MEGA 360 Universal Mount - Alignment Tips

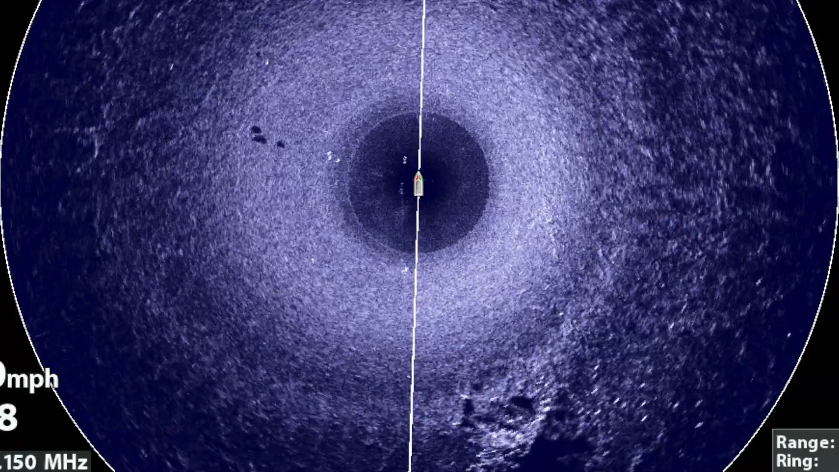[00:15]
Now while I'm spot-locked, I'm using Mega 360 imaging to provide
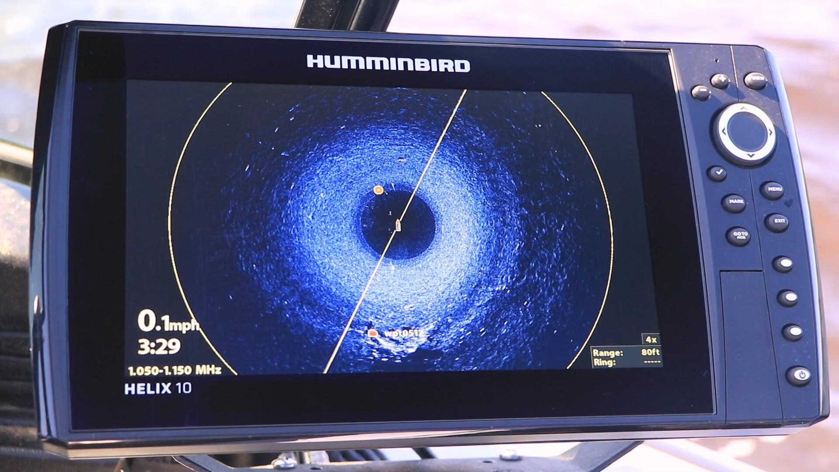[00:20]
On screen: speed 0.1 mph
me with real-time information about the location of that piece of woody cover.
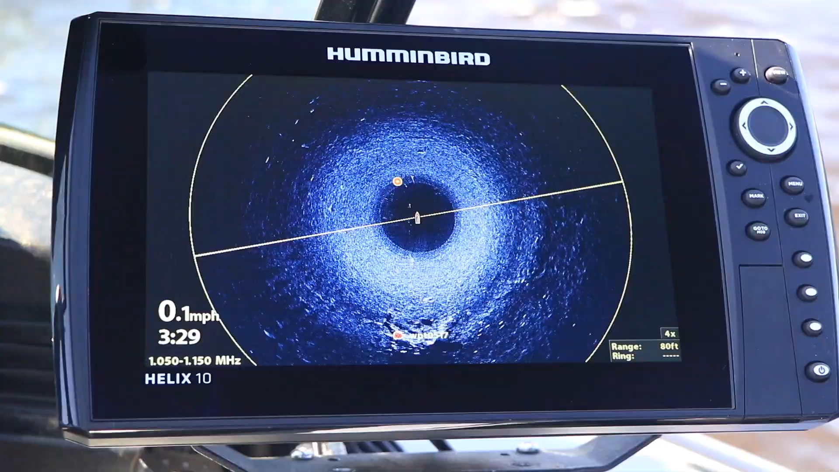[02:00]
On screen: speed 0.1 mph
I lower the imaging pod into the water maybe a foot or so and then go to my 360 imaging view and find the sonar returns for my trolling motor and my outboard. Now I have my Mega 360 imaging device mounted on the front half of my boat on the starboard side
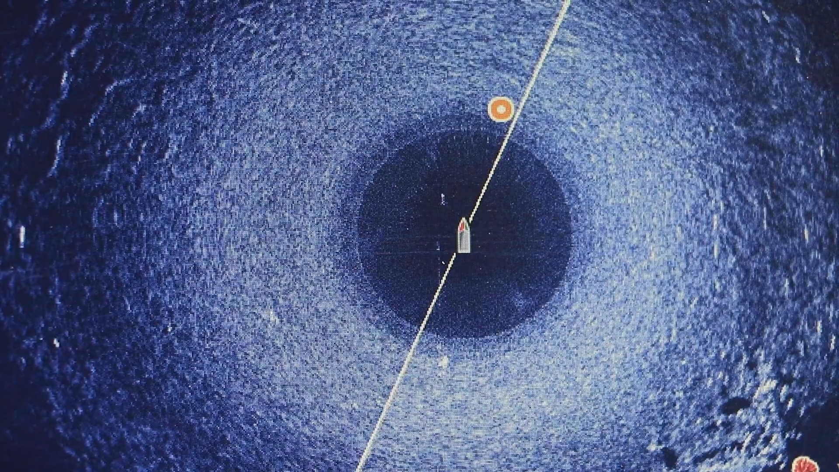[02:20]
and the bright white sonar returns for my trolling motor and my outboard's lower unit are really easy to spot. Now those two bright white sonar returns will of course form a line and that line will be
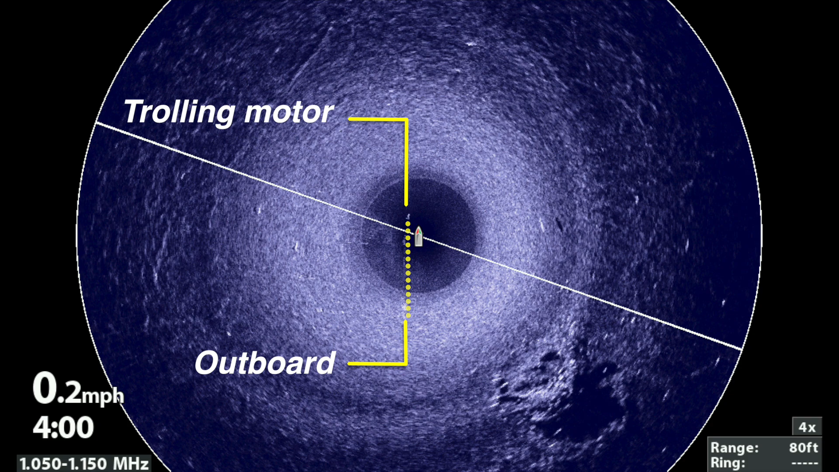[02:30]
On screen: speed 0.2 mph
vertical on your 360 imaging view when the teardrop shape on your transducer housing is exactly parallel with the boat.
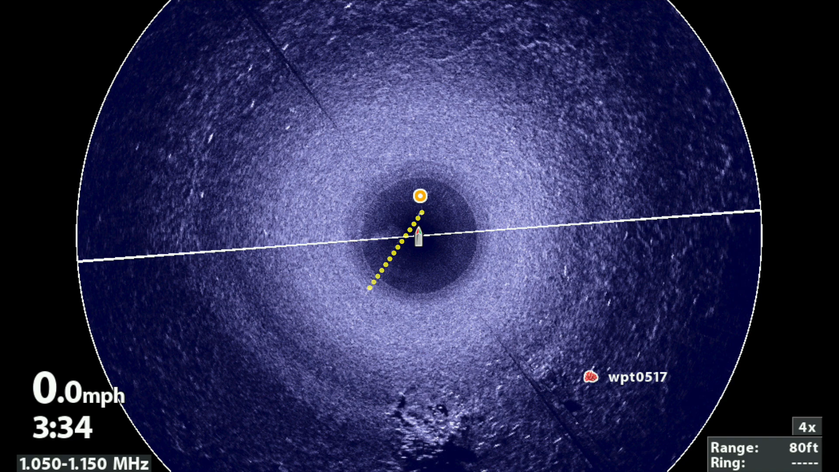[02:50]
On screen: speed 0.0 mph
All you need to do is loosen the knob at the far end of the Geigertek mount and then give the 360 imaging pod a